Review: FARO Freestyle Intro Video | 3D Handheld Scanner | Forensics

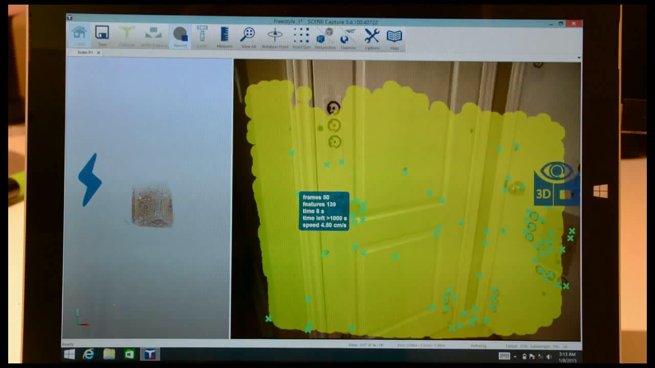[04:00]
Wherever you're seeing the colored area on the right there,
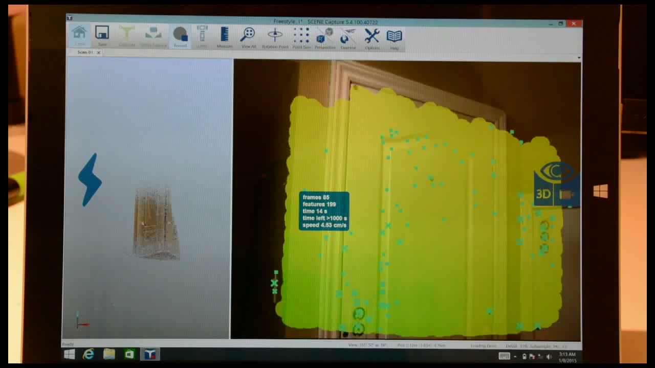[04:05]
that's where it's actually picking up points and if I'm just moving around here,
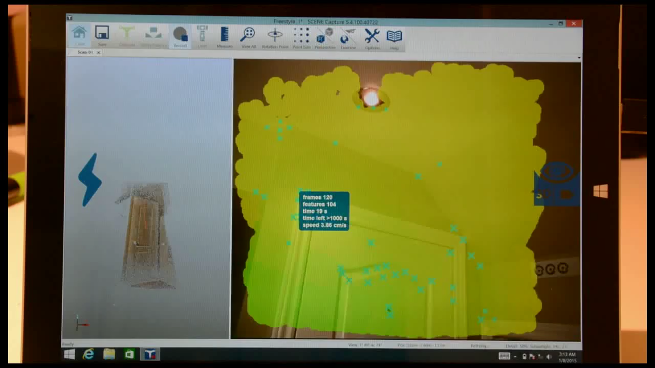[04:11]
you see how fast I'm moving, I'm actually not even looking at what I'm scanning here, I'm actually looking at the camera and the monitor or the tablet I should say.
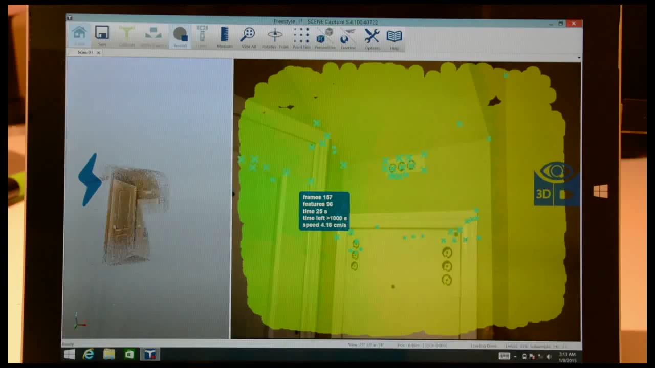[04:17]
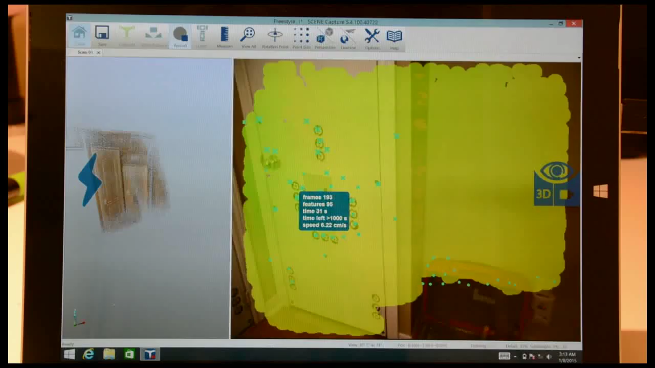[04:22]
So I'm moving relatively steadily, I mean you don't want to be too shaky. So I'm just moving over this.
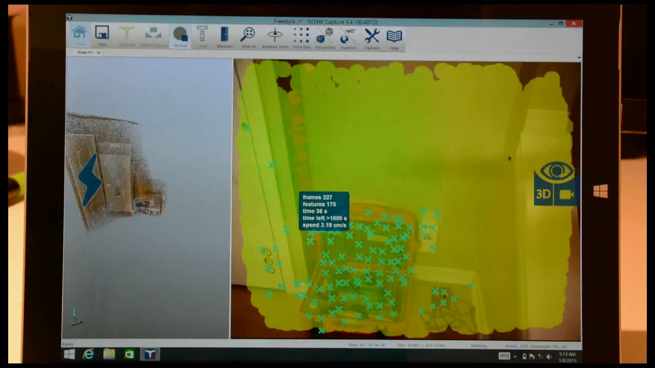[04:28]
So you see I'm picking up a lot of points on the open case there, that's actually a total station.
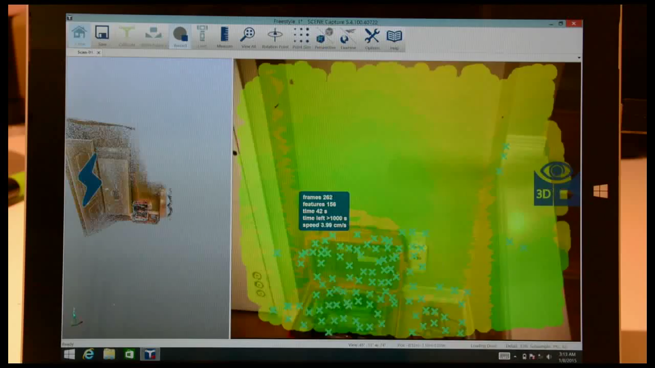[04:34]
Yeah, what's a total station, right? So I'm moving here, you see in an area where I get with less tracking it starts giving me a little warning.
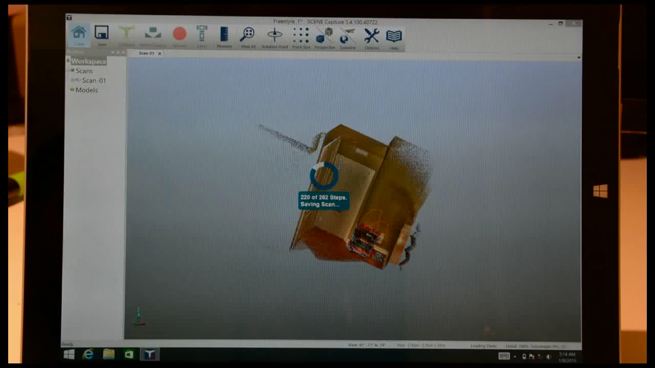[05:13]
Just give it a second. So it's saving the scans right now and once it's done that it'll just refresh the screen so I can manipulate it here. So that's what I'm going to do right now, I'm just going to move this and it works just like a tablet, you can move it around and stuff.
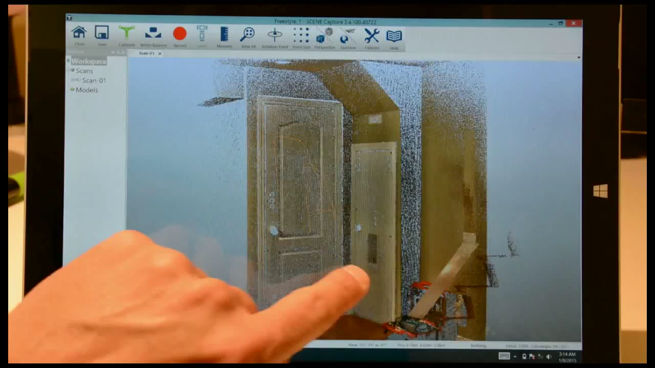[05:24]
So it's not bad, it's a fairly clean scan.
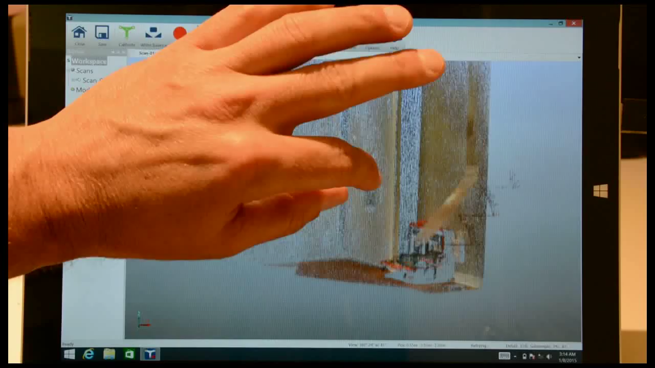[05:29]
You'll see at the bottom here if I just level it off, it's fairly level there.
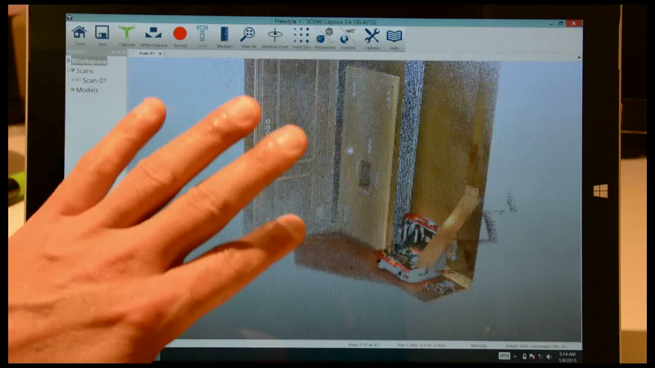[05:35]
What I can do is, because there's no inclinometer in the hand scanner,
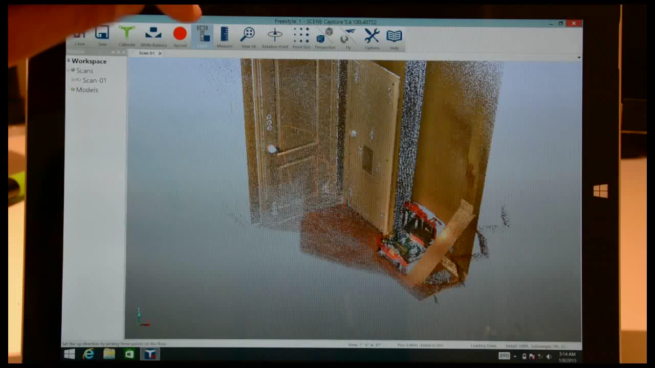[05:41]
there's a button here for hand scanning so I'm going to click on that and all I need to do is hit three points on the ground that I want to call my ground plane. I think I missed one of those points actually. Let me try that again so that it's probably a little bit better.
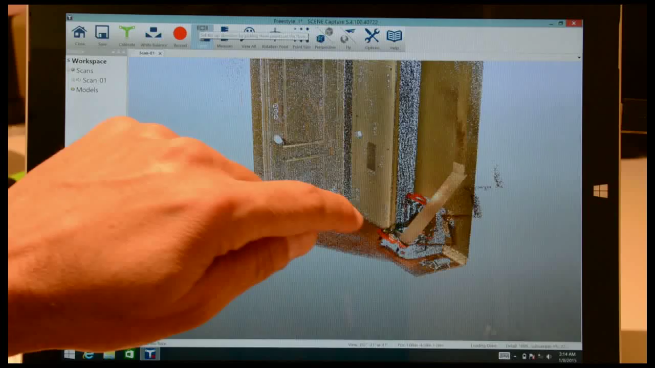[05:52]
Hit level and I'm going to go one, two, three.
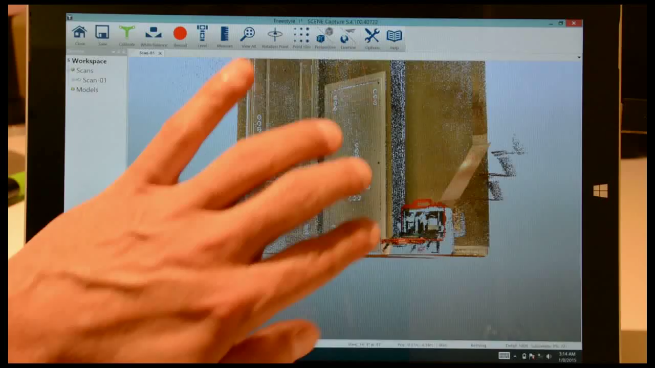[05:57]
So now I'm sort of down and I've got what I need. So that is pretty much it. Now this is just the capture so what you're looking at is the raw captured scan. I haven't done anything to it. I haven't done any white balance, I haven't done any filtering for noise or anything else.
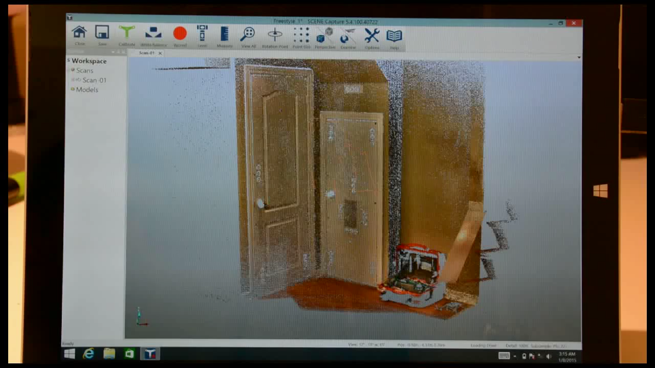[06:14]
So there are a number of things that you will be able to do later on. You'll notice some things here under the options. It has a flash, so there is a flash on the unit itself to help with low light conditions. I didn't have it on, I have enough light here as it is. You can save to the USB, there's a small SD card, a micro SD card in the Windows tablet so you can have it automatically saved to that location or you can save to the tablet itself.
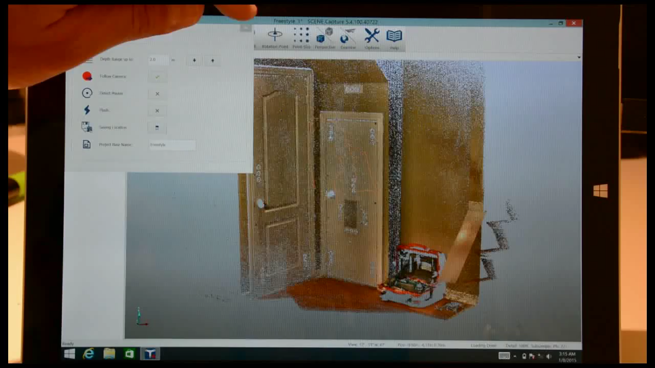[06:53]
It depends on what you want to do. And you can adjust the depth range and stuff like that. So I'm just leaving it on the settings that I had before. Let me close that off. Here. And pivot rotation, you've got that.
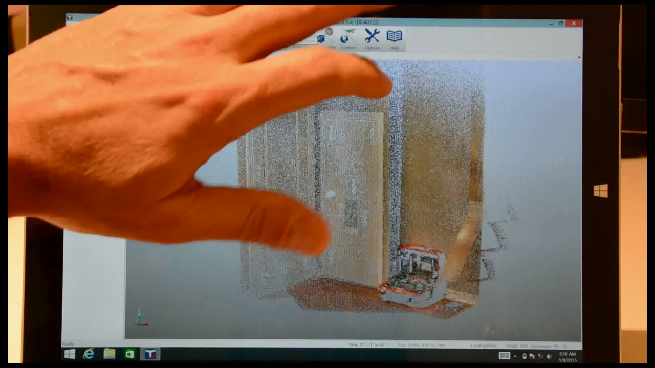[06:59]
You click on a point, you can adjust the pivot point of rotation. And so, you know, there's a measure button, that's kind of cool. You know, if you want to measure between two points, we can do that as well.